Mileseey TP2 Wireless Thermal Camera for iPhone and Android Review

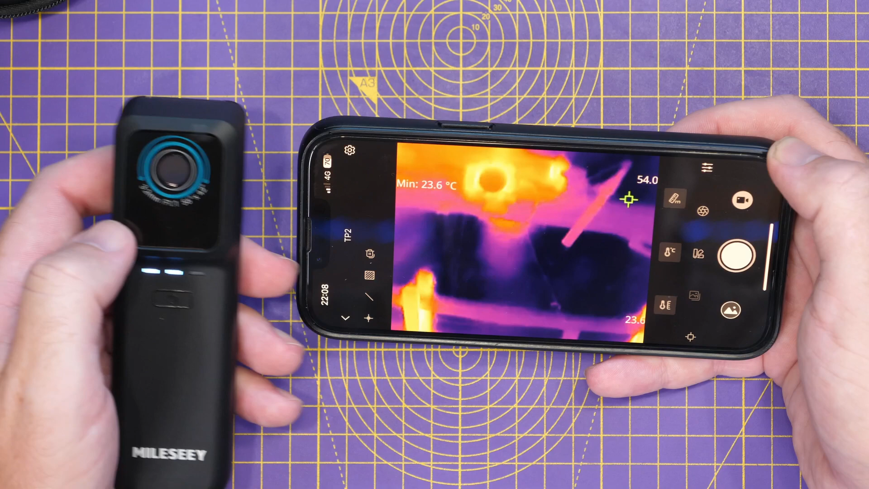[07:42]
On screen: min 23.6°C
Now, on the TP2 that I've got here, you only have the thermal imager. As a result of that,
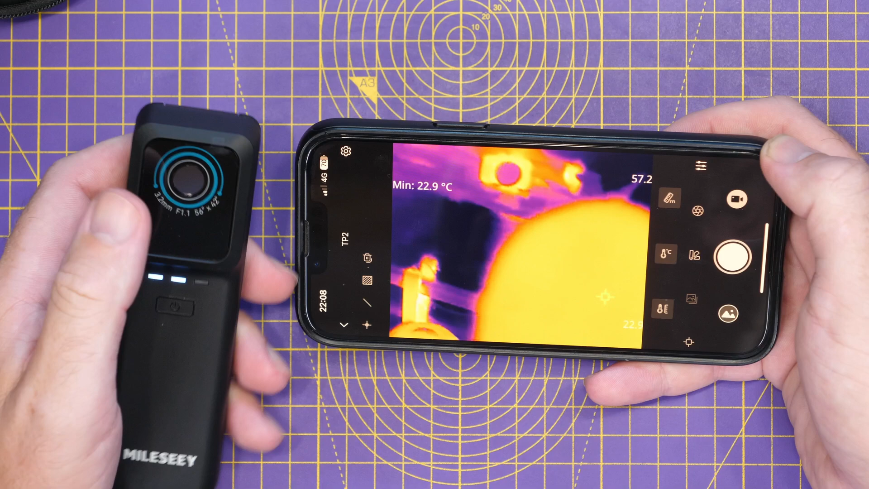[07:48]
On screen: min 22.9°C
you don't have the option to do the combined real-time and thermal imaging on the display.
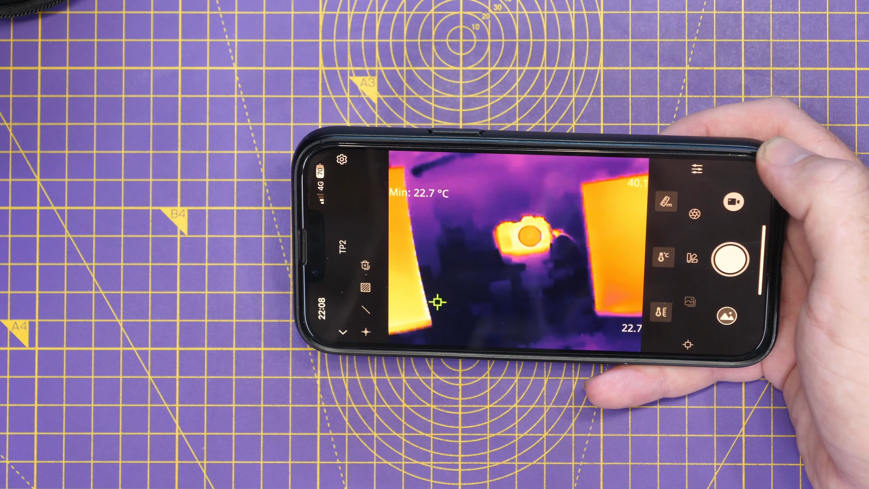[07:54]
On screen: min 22.7°C
As a result of that, that does reduce the resolution that is available to you. You have that strict thermal resolution,
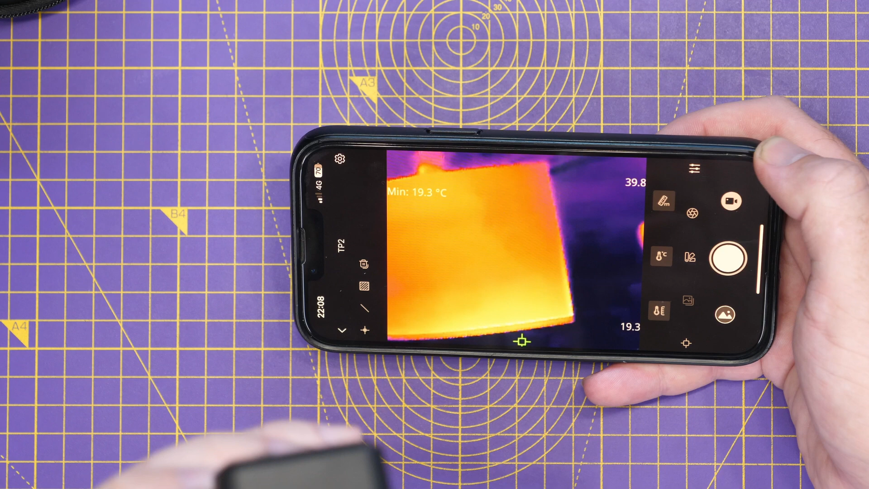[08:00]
On screen: min 19.3°C
rather than having some of the improvements that you can have on the dual camera model.
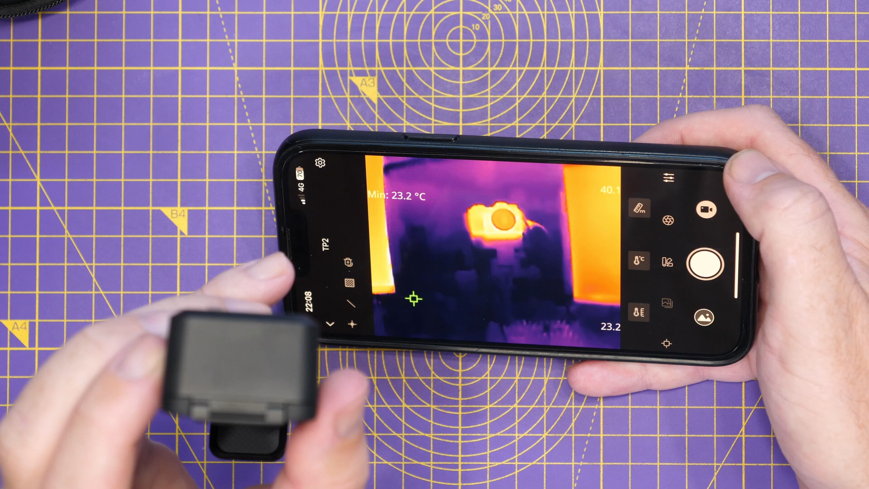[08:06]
On screen: min 23.2°C
That will allow you to do that sort of MSX feature that you get on flare cameras that allows you to improve the resolution as a result of it using both cameras.
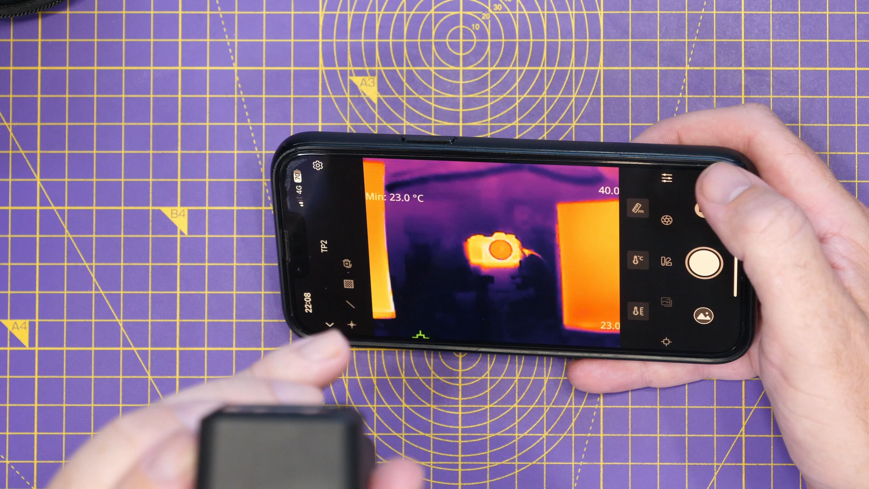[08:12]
On screen: min 23.0°C
Now, what we're going to do next is give you a bit of a demo of how this camera works in real world.
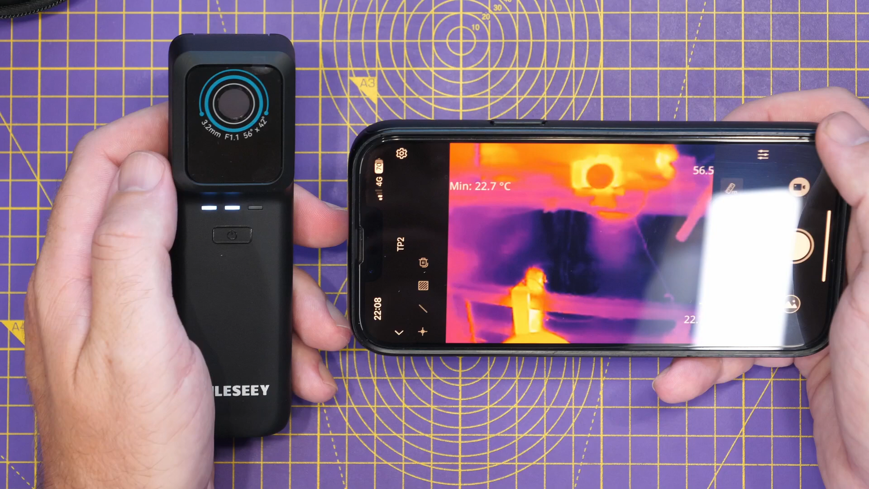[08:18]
On screen: min 22.7°C
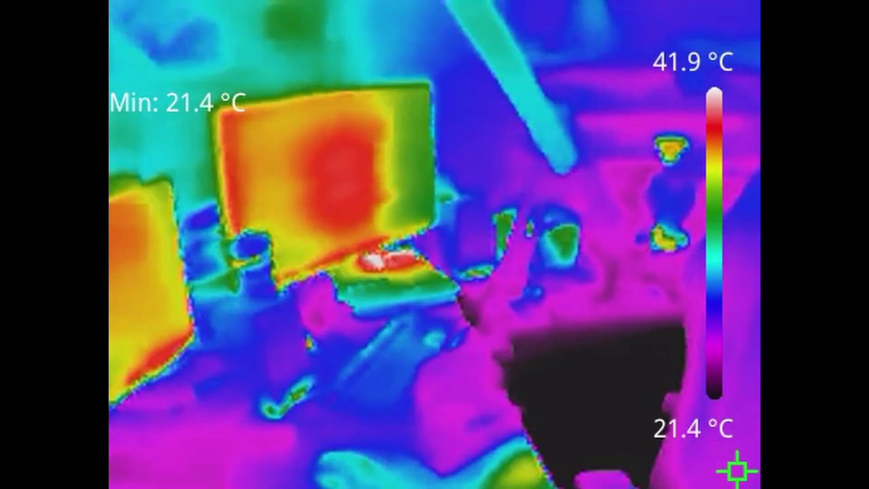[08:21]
On screen: min 21.4°C, scale top 41.9°C, scale bottom 21.4°C
Okay, so here we are looking around the workshop. Now, as you can see, the resolution on the sensor on this,
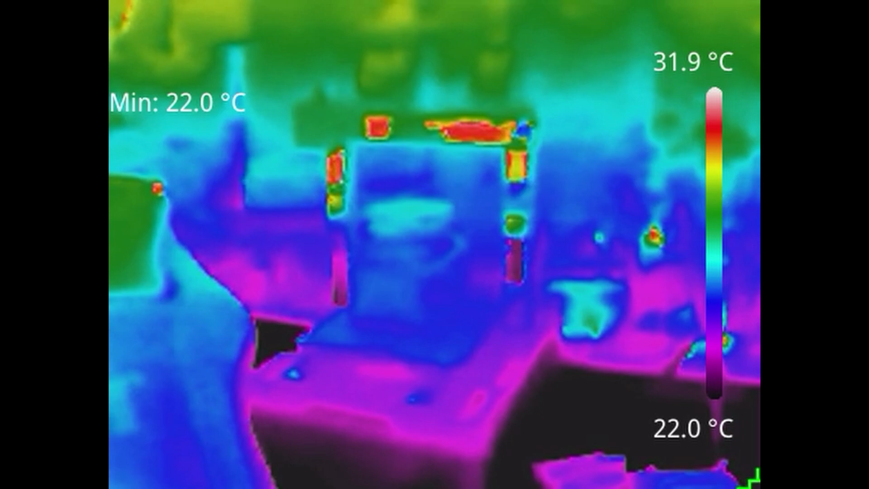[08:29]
On screen: min 22.0°C, scale top 31.9°C, scale bottom 22.0°C
because it doesn't have the other camera as well to sort of offer that MSX style feature means you don't have the resolution that you will have on some of the others. There's no enhanced mode on this either.
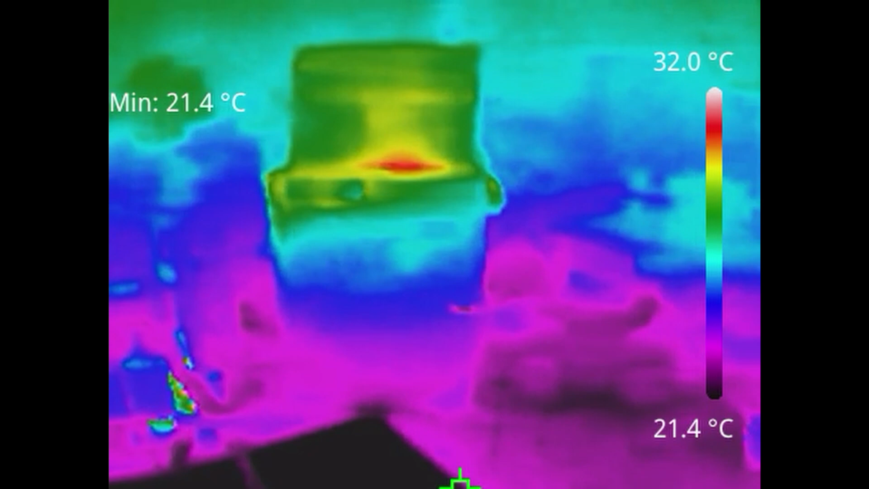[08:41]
On screen: min 21.4°C, scale top 32.0°C, scale bottom 21.4°C
It is quite hot in here, so everything is roughly the same temperature in here at the moment, and that's why you're seeing everything sort of mold into one.
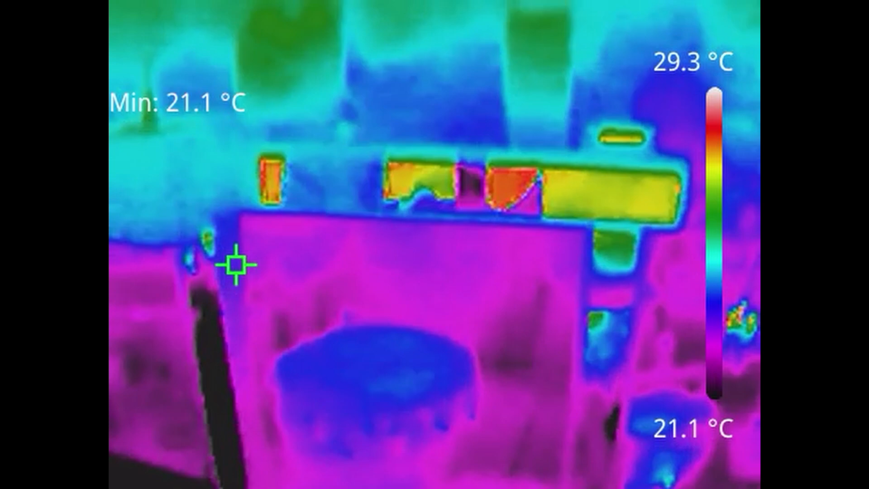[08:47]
On screen: min 21.1°C, scale top 29.3°C, scale bottom 21.1°C
It's not able to really give you a lot of definition in here because things have not been turned on or powered up,
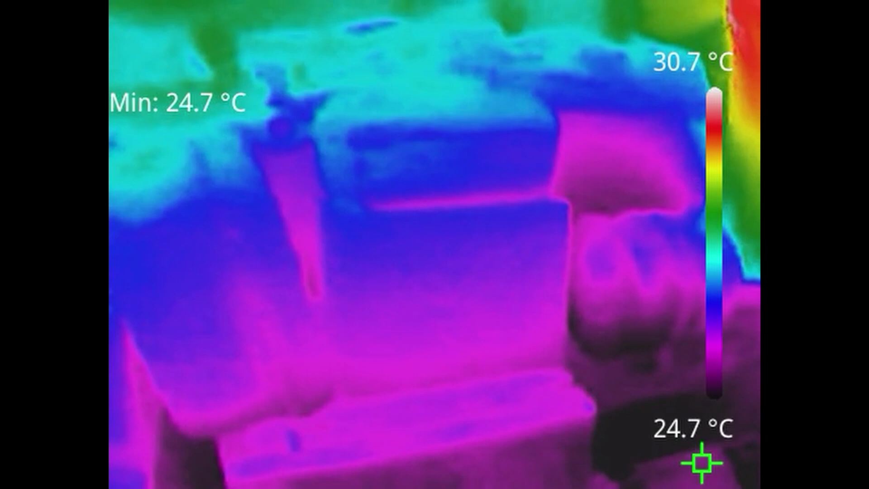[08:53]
On screen: min 24.7°C, scale top 30.7°C
but we will take a look at a few more things in a second. Here, you can see I'm moving around to my camera.
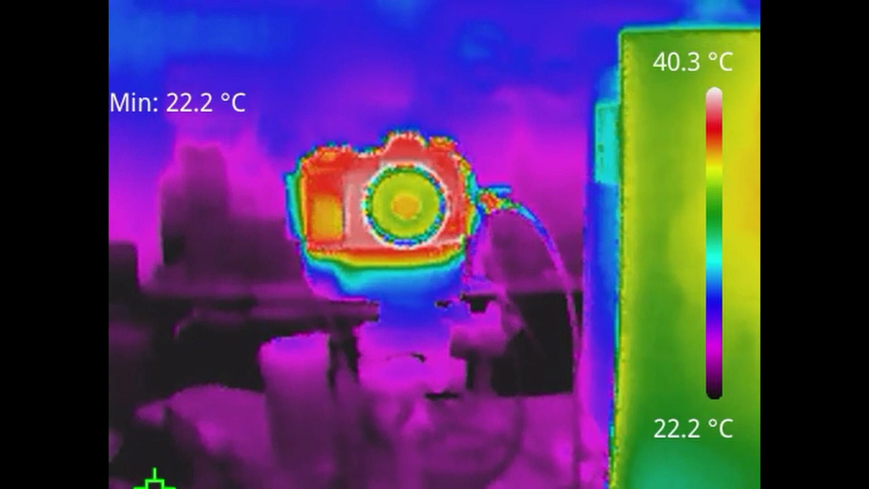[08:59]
On screen: min 22.2°C, scale top 40.3°C, scale bottom 22.2°C
That's the camera I use for filming. You can see that there very clearly. You can see the lens. You can see the cable coming out the side. Looking at my display, you can see the areas there, as well as my keyboard and things like that.
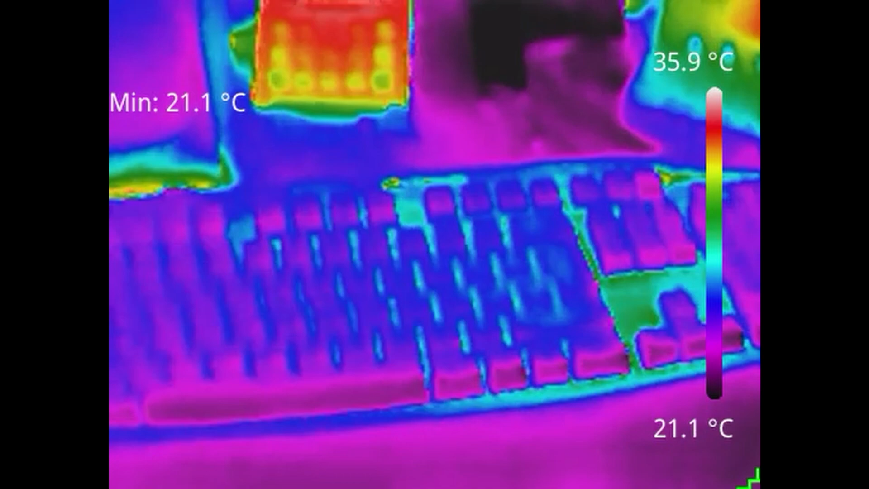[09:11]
On screen: min 21.1°C, scale top 35.9°C, scale bottom 21.1°C
So, obviously, where there are temperature changes, the resolution then is able to show that.
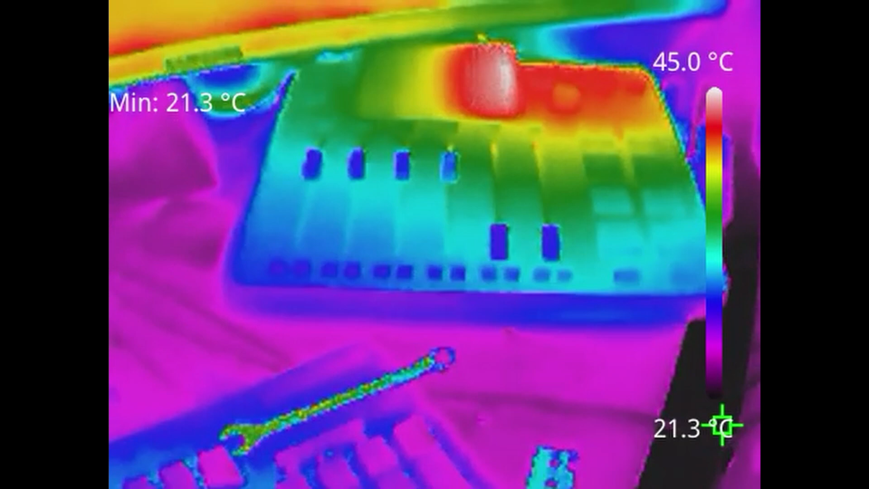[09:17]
On screen: min 21.3°C, scale top 45.0°C
Looking there at my RODECaster Pro 2. Here is my solar inverter.
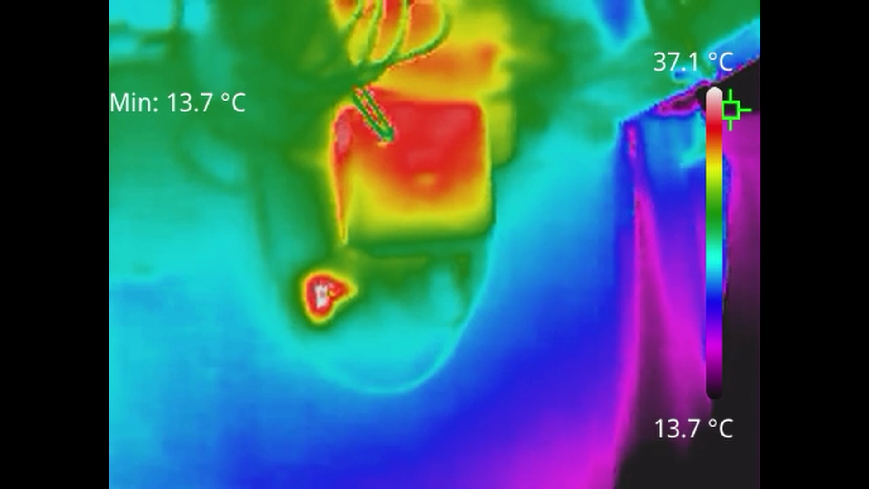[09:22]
On screen: min 13.7°C, scale top 37.1°C, scale bottom 13.7°C
This is the one I have here in the workshop. There is one of my lights that I use for filming, and next to it is a Pi. That's what I use for uploading data online for my thermal performance.
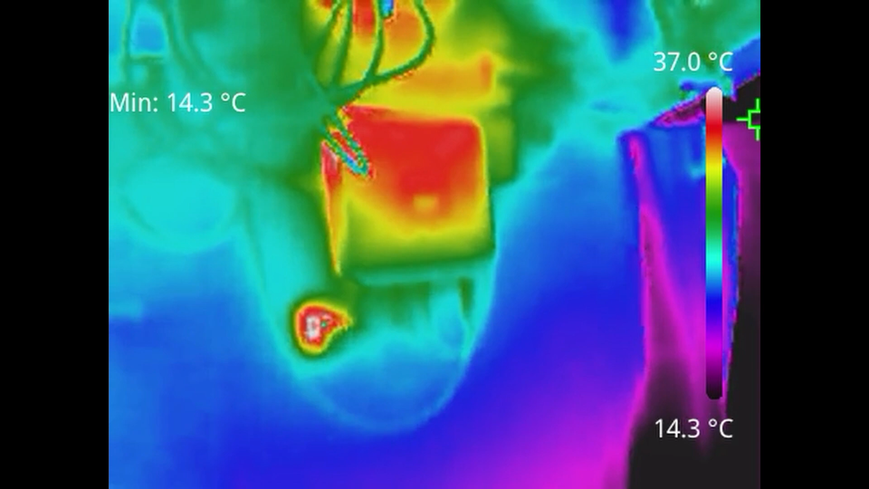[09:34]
On screen: min 14.3°C, scale top 37.0°C, scale bottom 14.3°C
So, you can see there. If I change color palette, you can see it a bit differently.
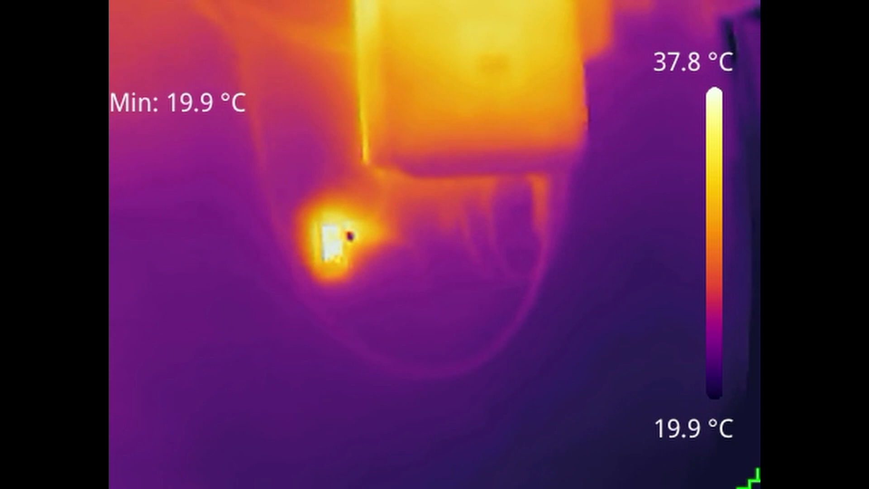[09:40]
On screen: min 19.9°C, scale top 37.8°C, scale bottom 19.9°C
It definitely seems to be focused at about 6 to 12 inches.